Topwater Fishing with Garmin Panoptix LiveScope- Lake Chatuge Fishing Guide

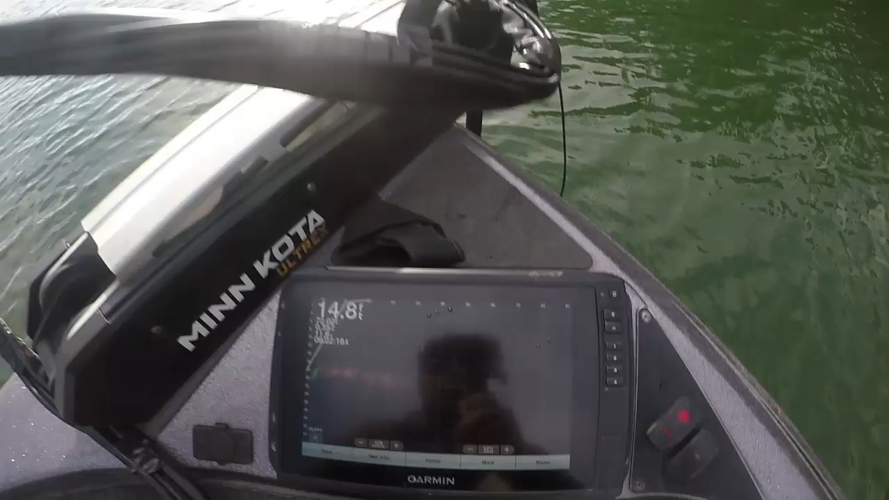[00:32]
And as I pan right, look, there's another one. So here's one up under us swimming right now.
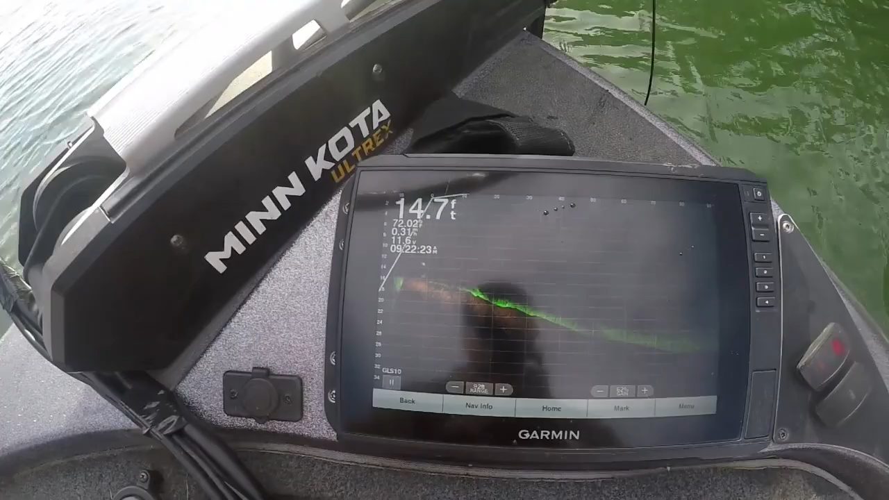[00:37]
On screen: depth 14.7 ft
But today we're gonna use the Panoptix to locate brush piles and find schools that are suspended on top of these brush piles and throw top water out over them.
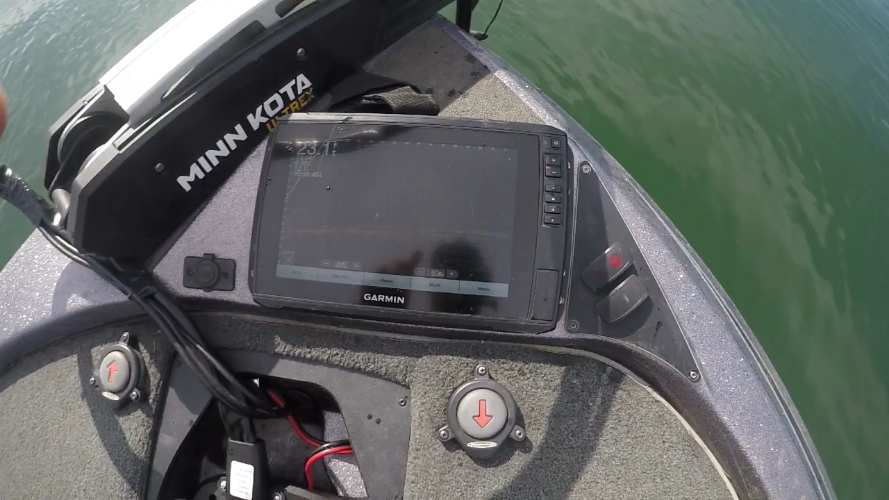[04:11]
So, kind of hard to see with the glare, but you can see there's some fish out there.
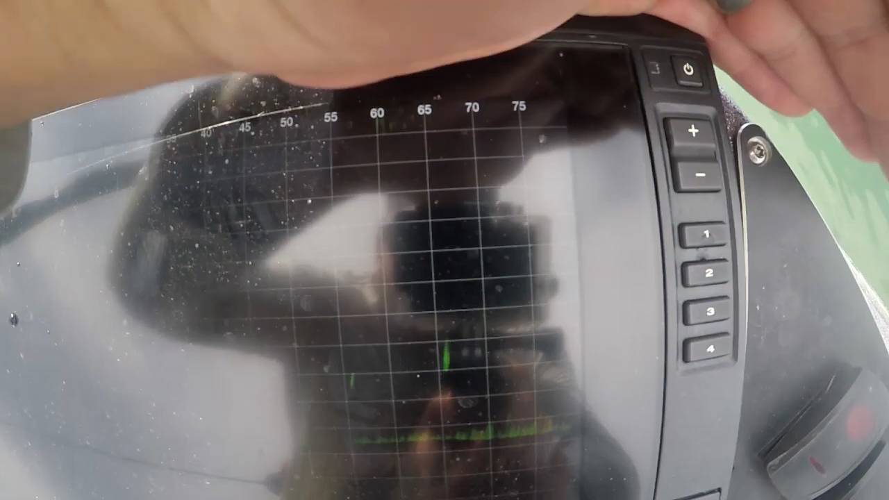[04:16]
I'm gonna turn a little bit. Look at all those fish. Oh my gosh.
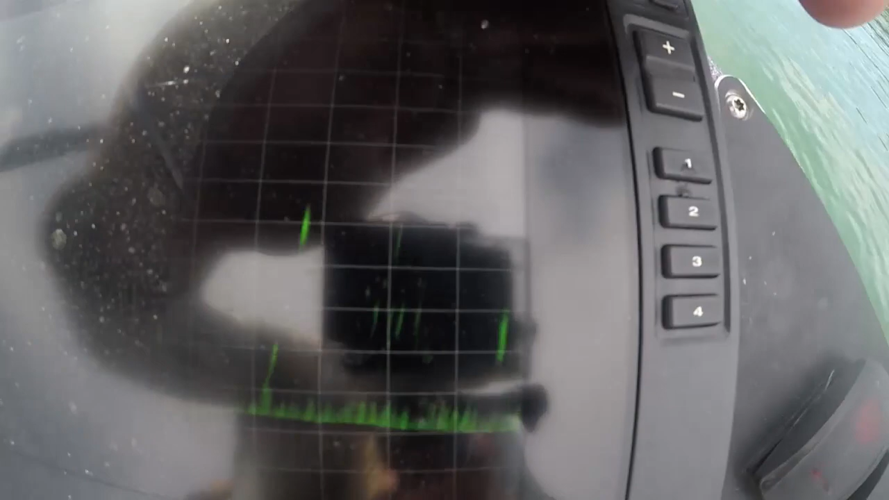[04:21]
So they're out there 70 foot, 20 foot of water.
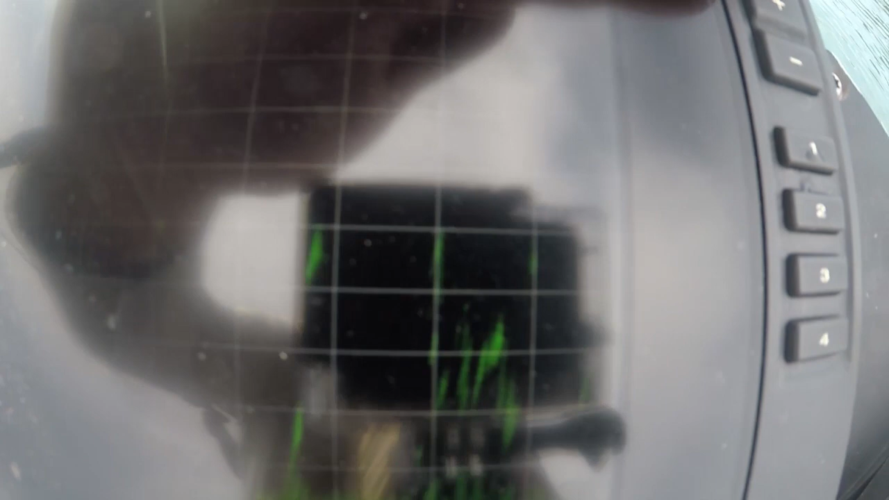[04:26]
Oh my gosh, that is ridiculous. All right, Gene, what just happened?